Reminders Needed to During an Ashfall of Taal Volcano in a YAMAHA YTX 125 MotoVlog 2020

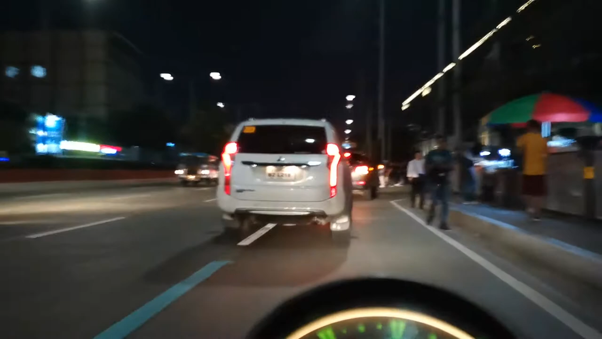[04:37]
Tignan ka nila para tumigil ka. Sinasabi, tumigil ka at dadaan ka nila.
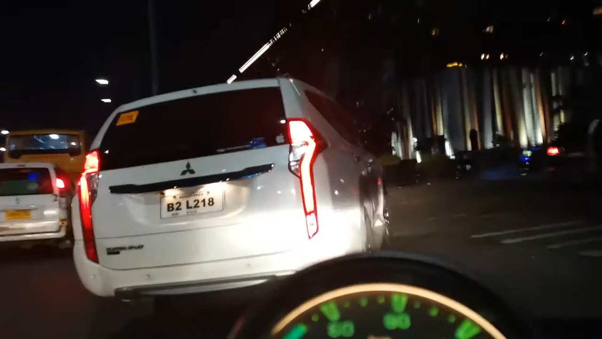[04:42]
Very sexy looking things. Whoa, okay. Grabe yung putok, no? Affected the putok ng volcano. Kasi, maraming affected na lalo sa Tagaytay area.
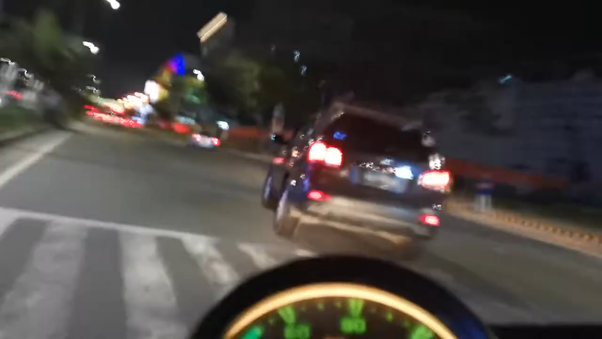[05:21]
So we're heading on a different path of insanity. Dito naman tayo sa pinakamabait na lane. Ang lane ng mga motorcycle. Yan, para hindi tayo mahuli. Sa mga mababait, kudos to you all para luminya sa motorcycle lane.
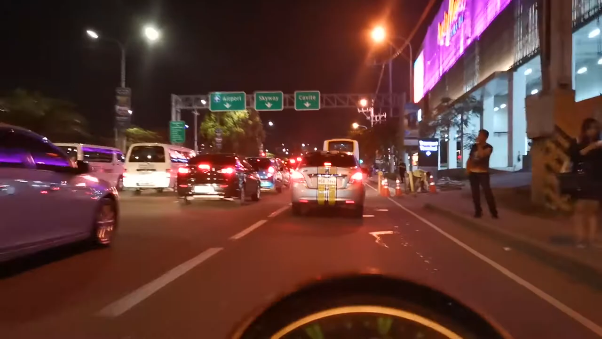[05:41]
And para sa mga hindi, ingat na lang kayo, baka mahuli kayo.
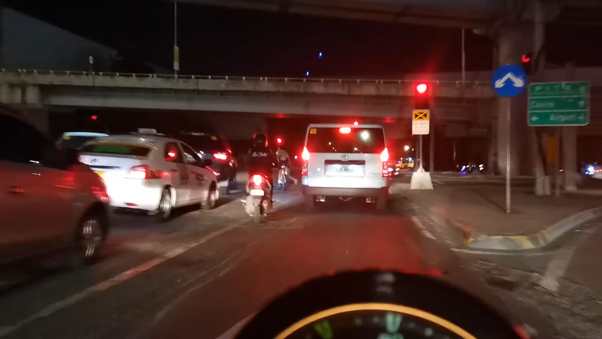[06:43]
Am I on the right lane with the right turn and the right side?
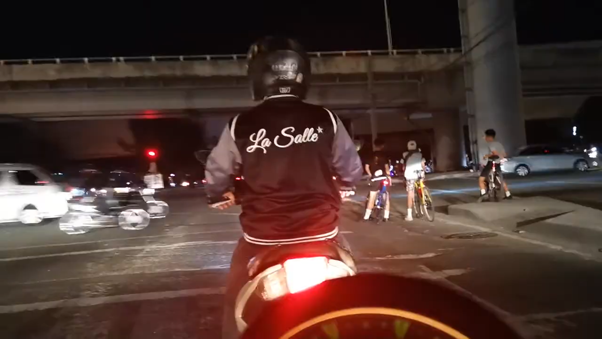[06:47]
Okay, this is the intersection ng hostel.
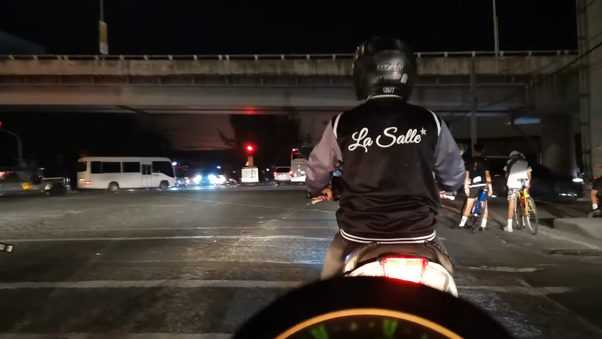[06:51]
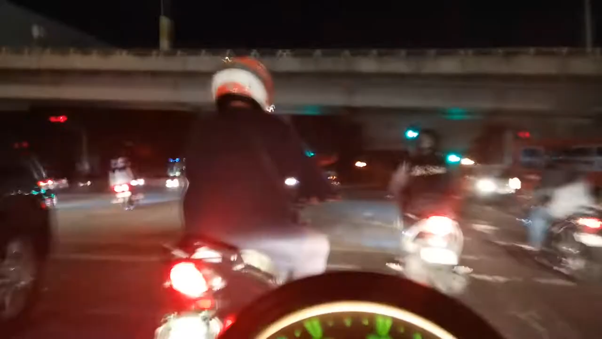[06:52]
Galit agad sila. Nakita lang green nagte-teleport. They're so impatient. Hindi nila alam may mga motor sa harapan nila.
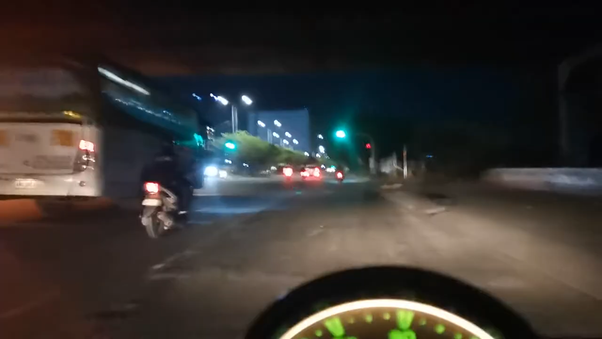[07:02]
Ah, come on, guys. Ah, nadaan ako kung hari ng kalsada. Pag nag-start naman sila, pagkabagal-bagal. Kasi rocky roads dito, ah. So, ito yung other side na makita nyo. Daanan ng PITX. Yes. Diyan rumuruta yung mga bus sa PITX at papunta ng PITX. Natan ng PITX, panarama ng PITX. Dito sa may PITX. Diretso lang pa yung may PITX.
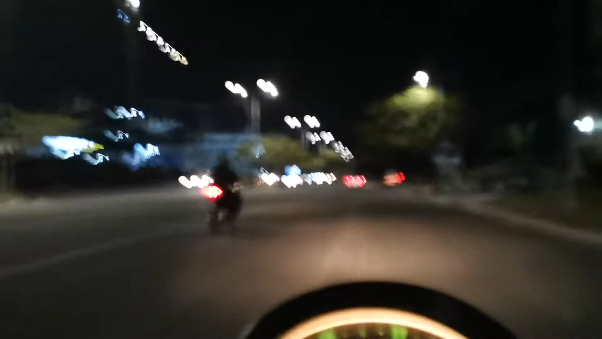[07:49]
Ooh. I didn't know that. Mga lubak na yan, so dangerous. Tapos may humps pa.
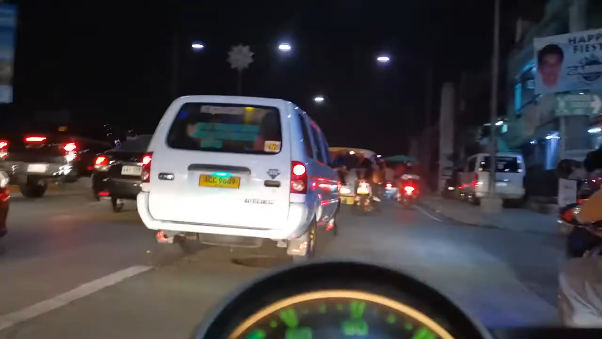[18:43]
Motorcycle space. There's only a little bit of space for us here, motorcycle riders,
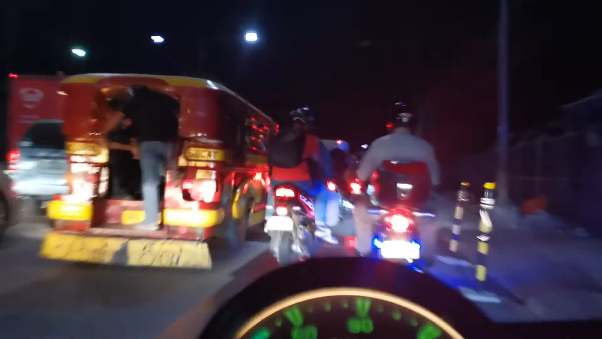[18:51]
and then this tricycles as wide as a car
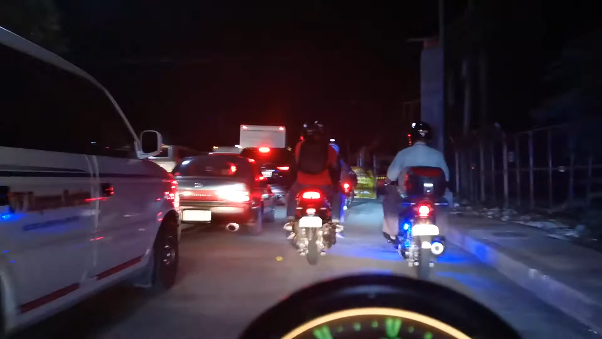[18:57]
occupy these small things for us. But sometimes I wear t-shirts and pants only.
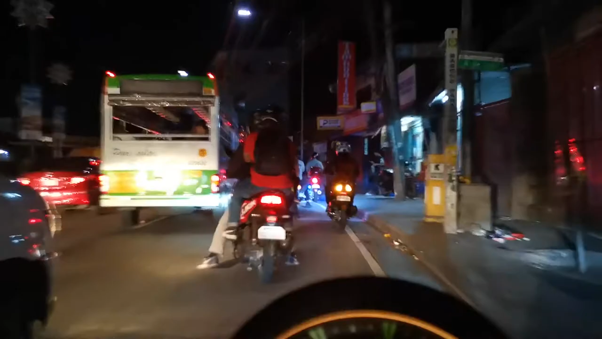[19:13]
protective gears along the way if you want to go on a long ride of ash, mud, and wet. Damn, man, this traffic is getting heavier and heavier.
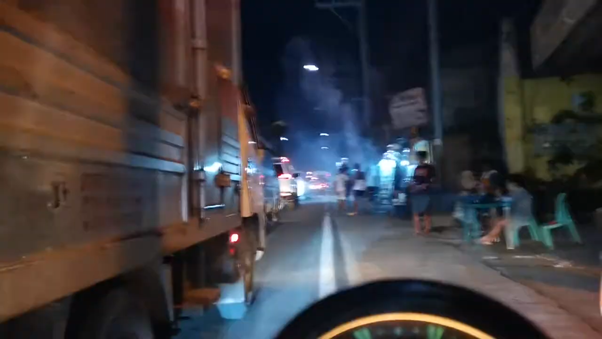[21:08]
You need eyes to see, you know. This dust will go into your eyes, you don't have anything.
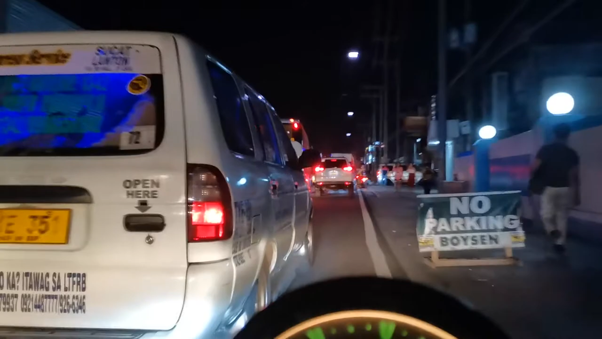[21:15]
It really hurt. Oh, sexy back. Sexy back tires, look at that. So big, huh?
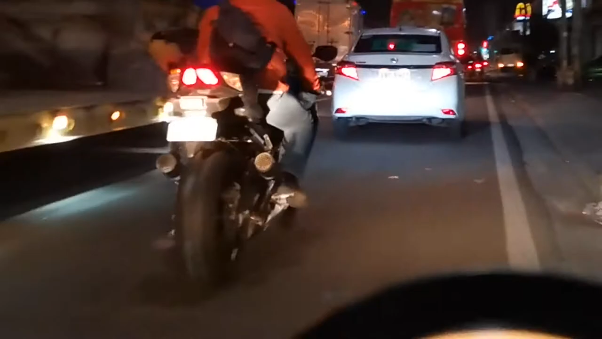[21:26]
Yeah, I like that. So this is the Pernyaki way.
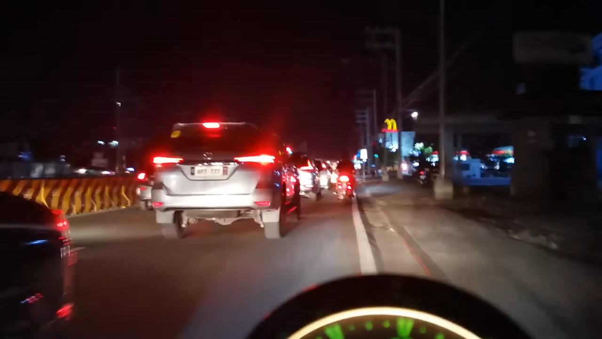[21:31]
Sukat Road. Just passed by the international airport. And where the hell is this one?
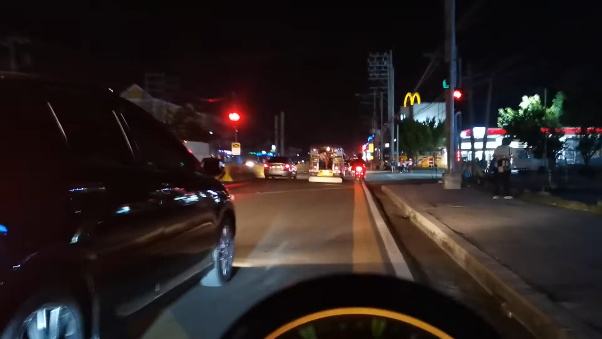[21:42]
Is this traffic light or what? Something. Many airplanes passing by.
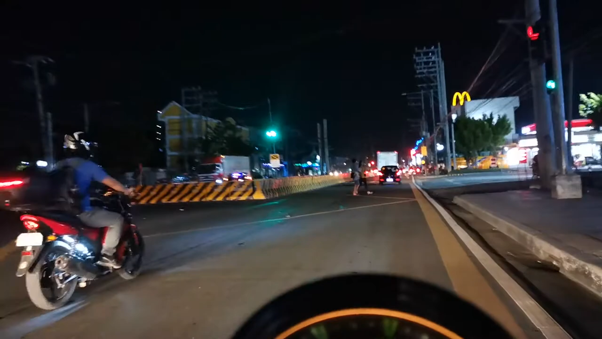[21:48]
So loud. So loud. You have to protect your eyes, protect your head. There's a helmet. Don't want to get those, you have the face shield or something. Yeah, dapat may face shield. You should have a face shield.